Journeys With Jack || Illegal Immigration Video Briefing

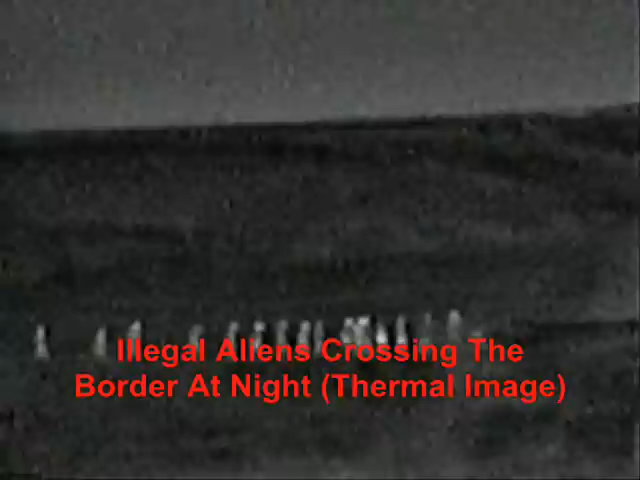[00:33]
You can tell. Now when they hit this road, you'll see a shot in a minute where they hit a road, and they actually use military tactics to cross the road. You'll see them stop. Here's the road. And you'll see them stop, and just like our military does, at the road, and one person goes across and looks all around to make sure that nobody's on the road, the Border Patrol can't see them, and then they start going over one by one at the road, just like our military trains.